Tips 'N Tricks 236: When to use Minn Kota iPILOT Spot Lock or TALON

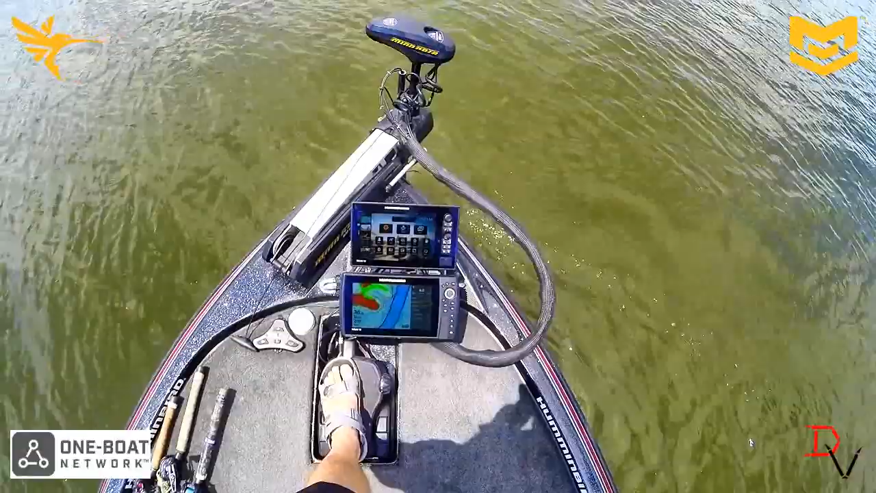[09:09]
This is the simplest and easiest way to pull up to a point. Now you can create it by using a way point. We've got some wind blowing across here. If not we would normally have to stay here, watch our map, keep going back and forth and back and forth and back and forth. All I have to do is take my foot, tap the spot lock button and it's going to set me right here.